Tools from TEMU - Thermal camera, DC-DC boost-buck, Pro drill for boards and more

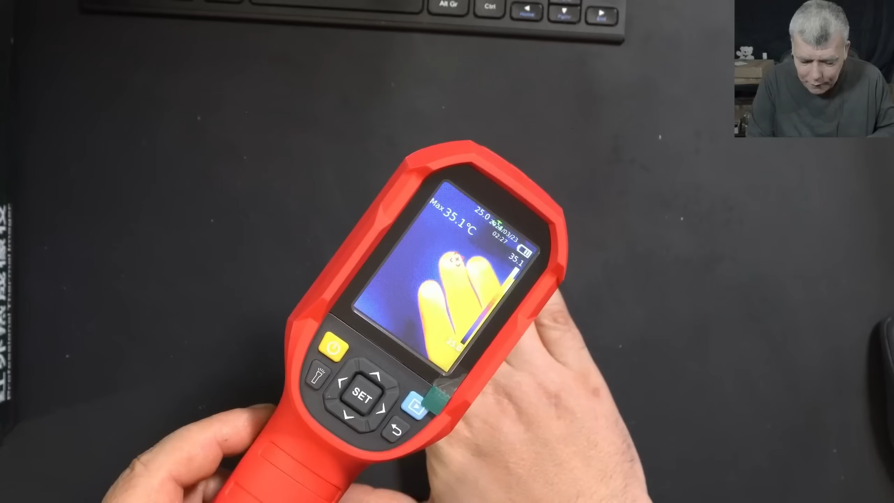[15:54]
On screen: max 35.1°C
so what do you think about the quality sensitivity yeah you can still see the thermal from my fingers let's grab a motherboard and see what we can see you know what you know what here it's a difference between this camera and what i'm seeing here probably because of the camera dynamic range you just see a yellow thing i see shades of the yellow on actually the camera let me grab a motherboard so here we have a motherboard not sure what's the story with the motherboard i received the motherboard from a customer
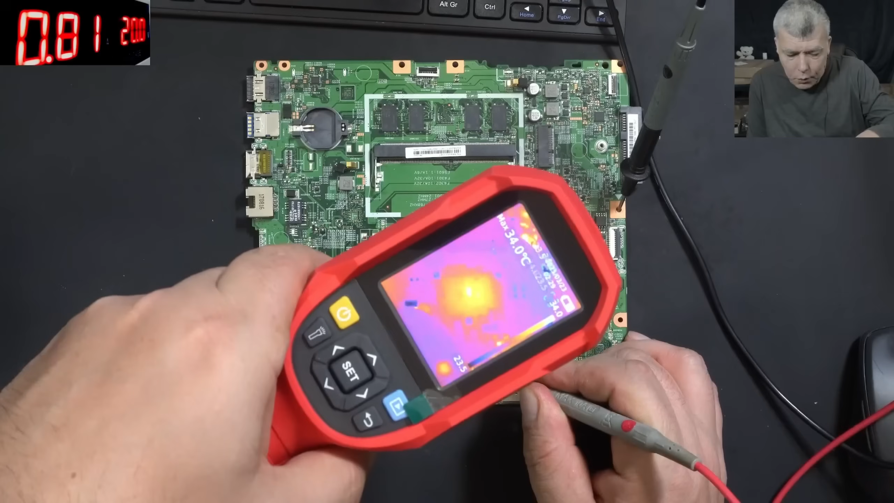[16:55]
is starting you can see the cpu there so the focus range is from about 10 centimeters if you go
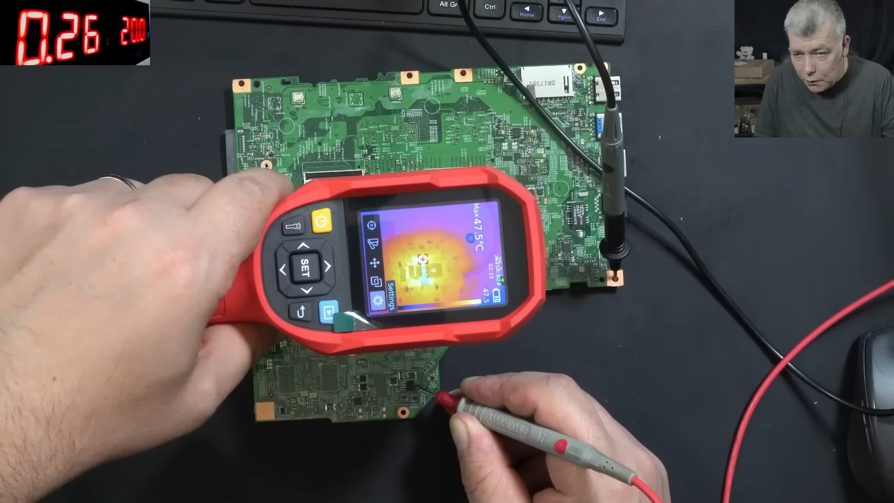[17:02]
closer check that i mean you can still see but the things are getting fuzzy so the best sharpness it's about 10 centimeters on the board then of course you can go far and it's even sharper you can see the ram chips they are getting power you can see the color is slightly different so i know the ram memory has power check here even the easy chip you can see the easy chip you can see like slightly warm you can see it actually the the the easy chip is
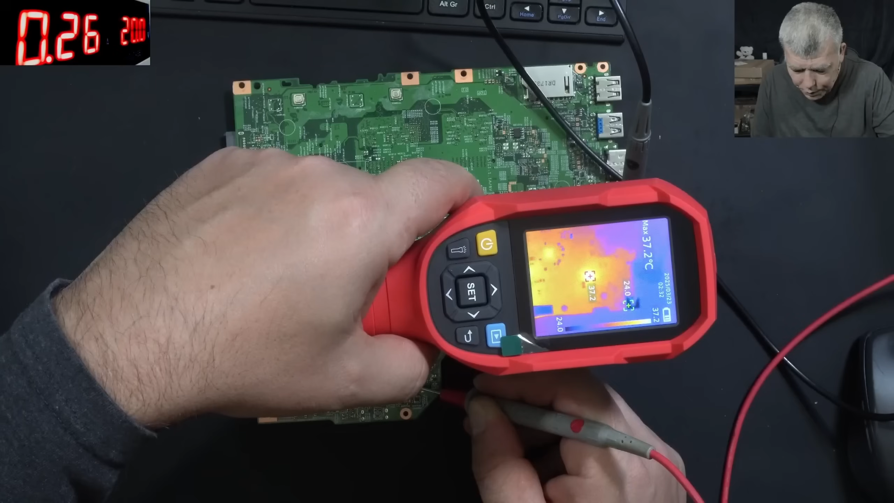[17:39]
On screen: max 37.2°C
working and there we have an ic which again is getting warm not only one are more i uh ic's which they are getting warm so you can you can see that the resolution is quite decent i mean you can see every component from the motherboard a proper decent camera 256192 the resolution uh 25 hertz the